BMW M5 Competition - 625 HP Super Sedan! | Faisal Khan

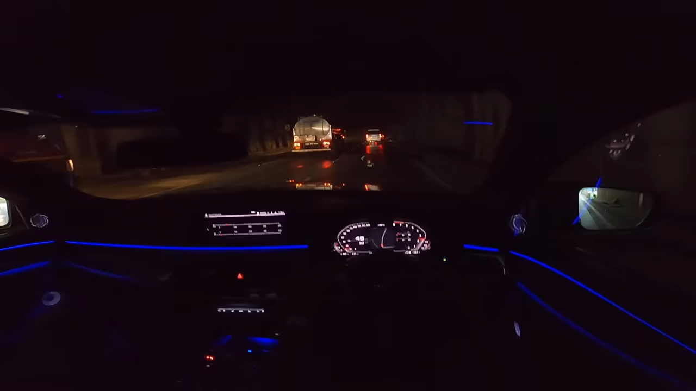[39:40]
okay now we are in the tunnel which means let's try and hear some of that exhaust unfortunately the rain has different ideas and because the road is also wet getting hard on the gas needs some balls